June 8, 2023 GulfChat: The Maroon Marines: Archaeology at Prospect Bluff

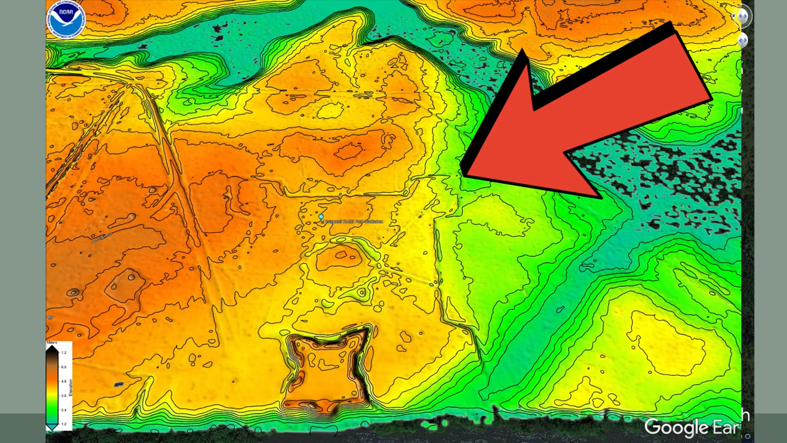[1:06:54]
This big indentation is where that explosion happened. This is the blockhouse and the powder magazine.